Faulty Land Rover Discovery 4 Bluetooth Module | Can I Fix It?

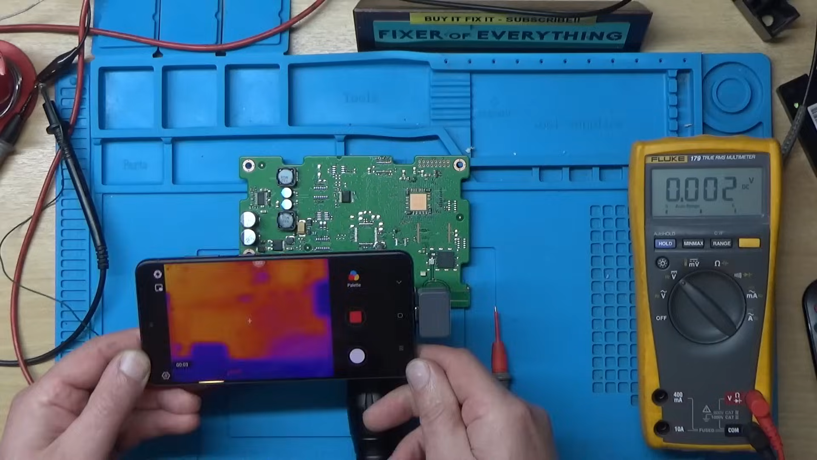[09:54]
all right got the thermal camera out let's have a look see if there's anything getting particularly hot or
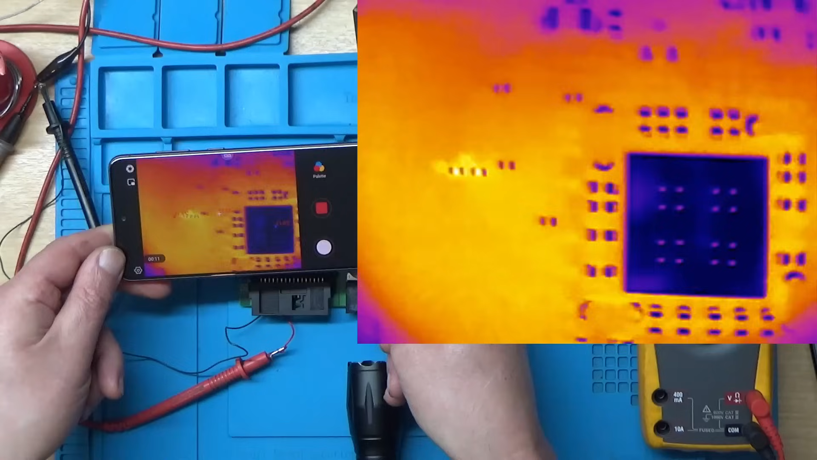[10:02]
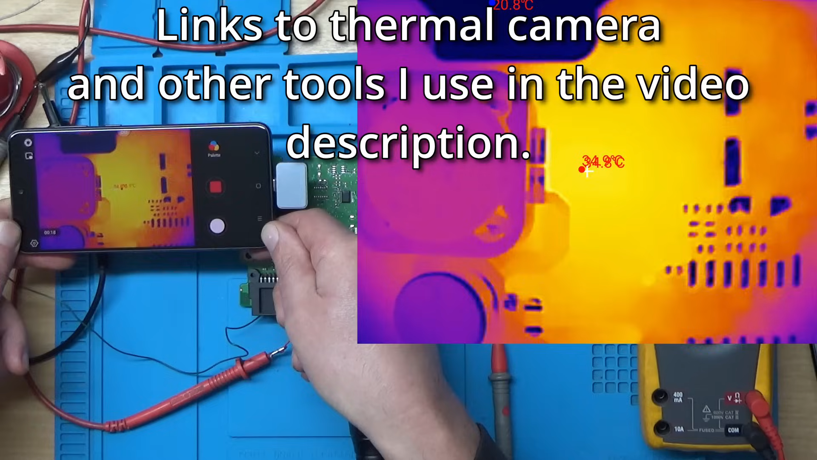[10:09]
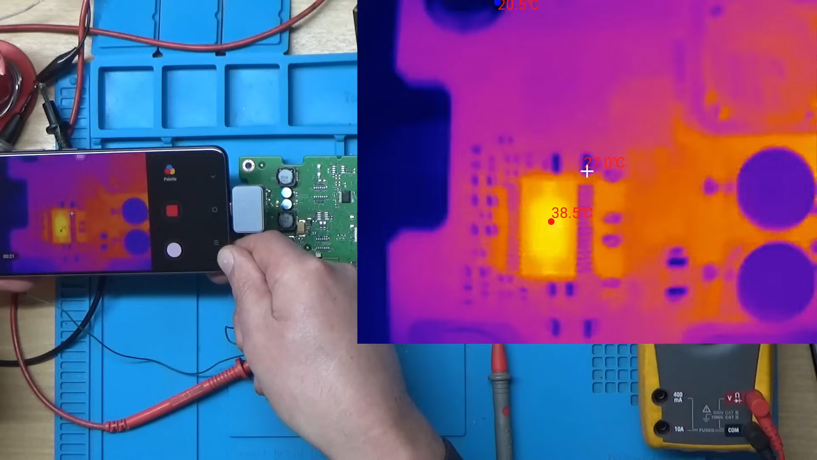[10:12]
a little bit heat on that chip there
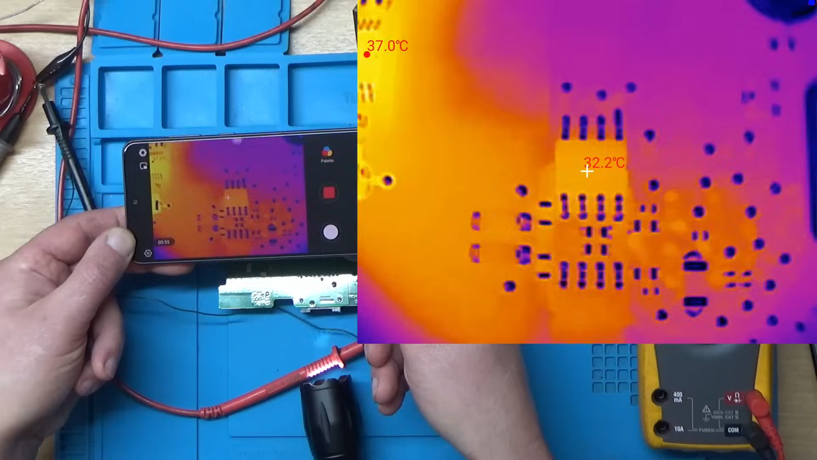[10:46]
a little bit heat on that one but nothing out of the way i think this torch is starting to die
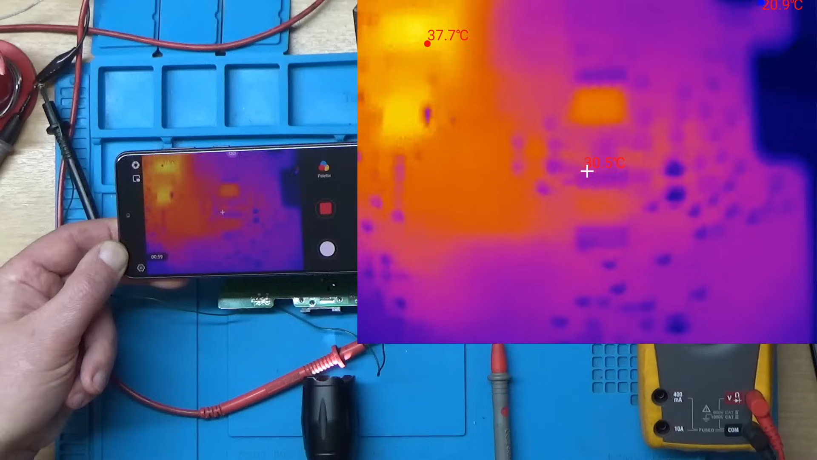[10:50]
there's a little bit heat on that diode there i think it's a diode here
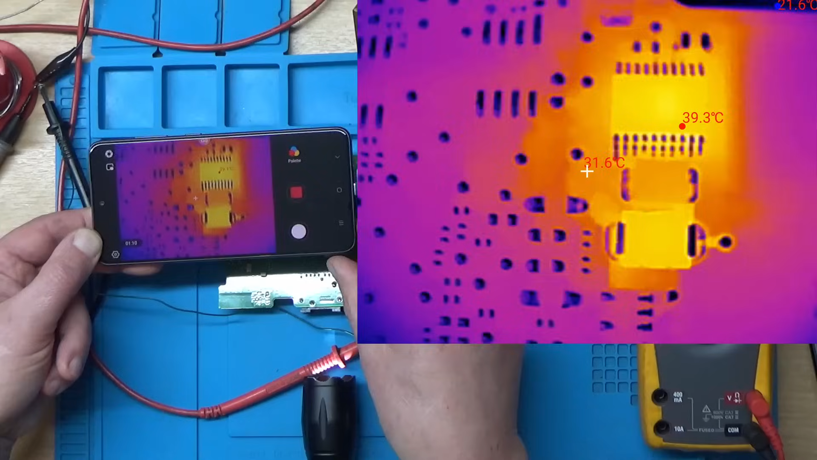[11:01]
On screen: max 39.3°C
and a little bit on that ic there ram chip this is the main cpu i guess it is
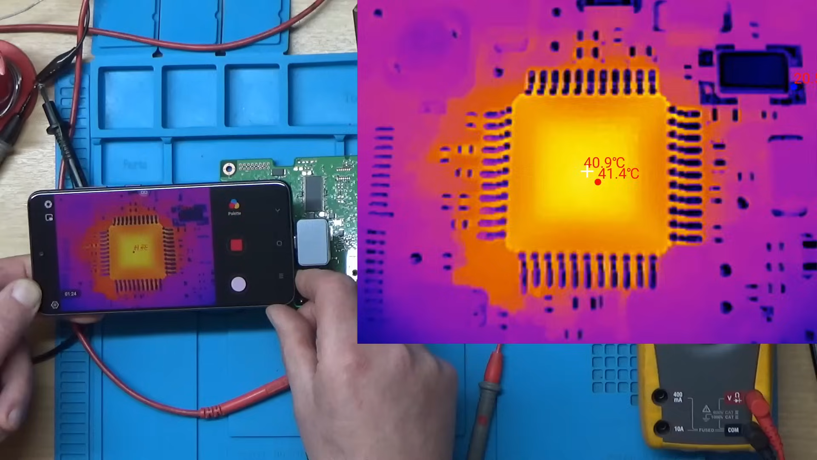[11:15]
On screen: spot 40.9°C
i'm not sure what that chip is there
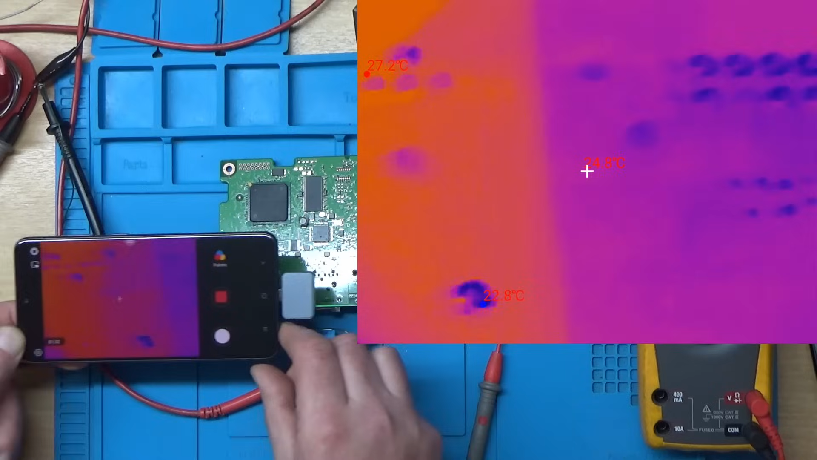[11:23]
i mean there's nothing particularly getting hot
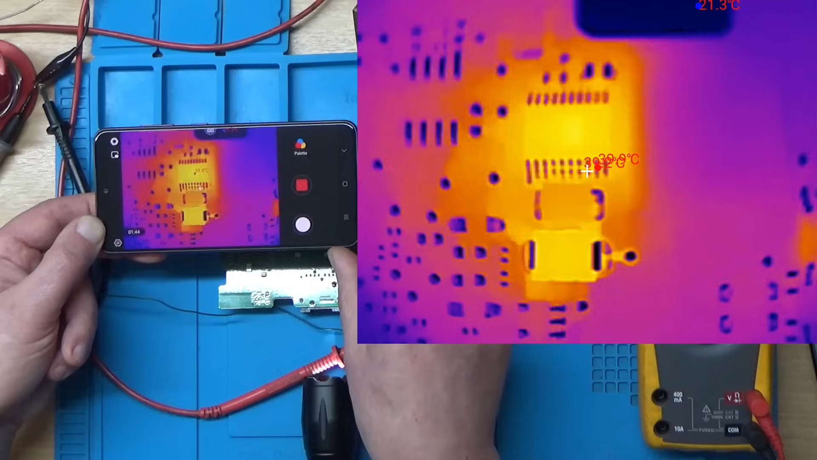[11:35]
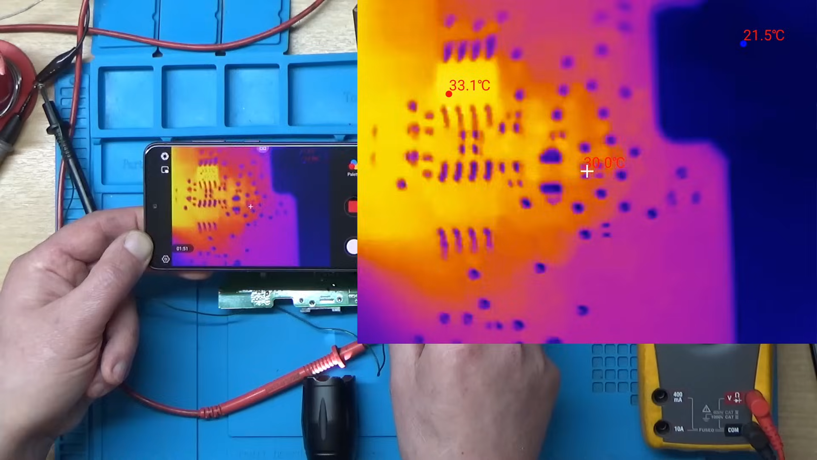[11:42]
On screen: max 33.1°C
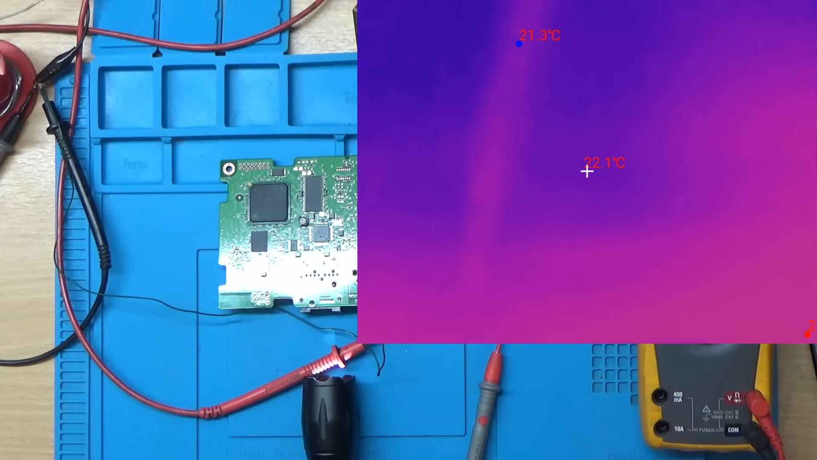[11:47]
On screen: min 21.3°C
well i can't see anything obvious let's see the power supplies seem okay